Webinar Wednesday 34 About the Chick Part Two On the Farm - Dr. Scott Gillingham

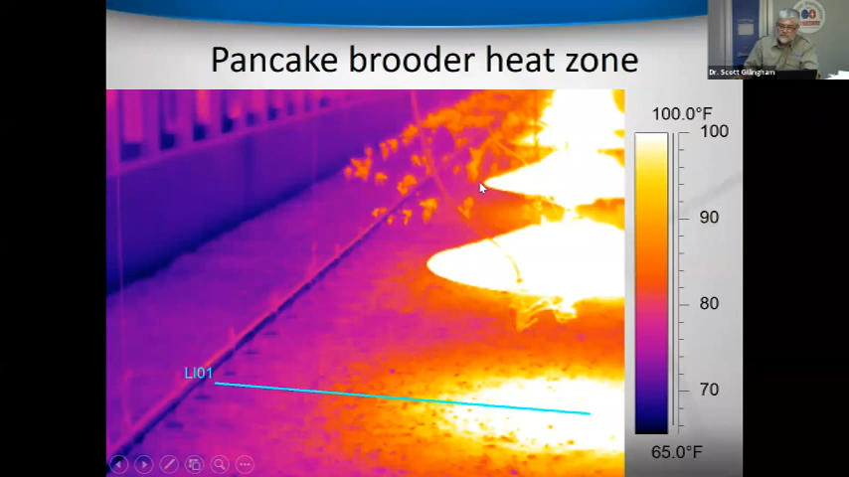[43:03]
On screen: scale top 100.0°F, scale bottom 65.0°F
or pancake brooders and as you can see here the temperature under the brooder and where the zone of comfort might be and then right now we have a lot of two heaters etc depending on the heat source depending where you are globally the heat source is
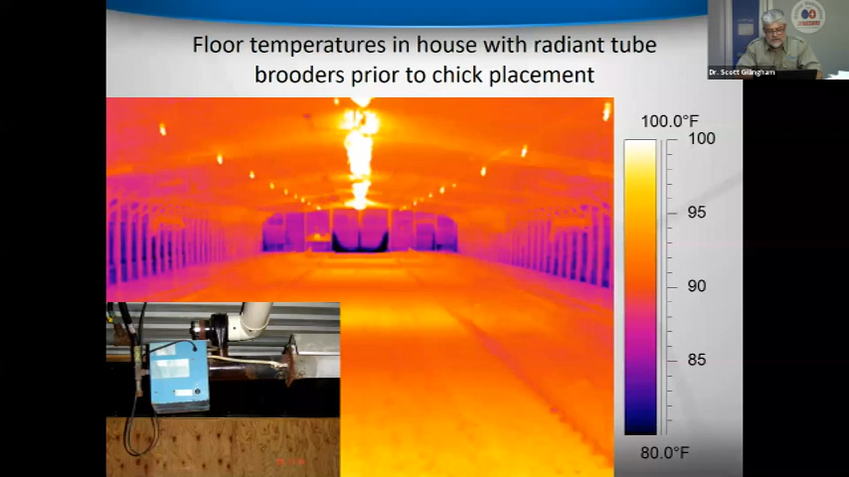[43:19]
On screen: scale top 100.0°F, scale bottom 80.0°F
there to try to provide a comfort zone the key is to have and analyze where that comfort zone is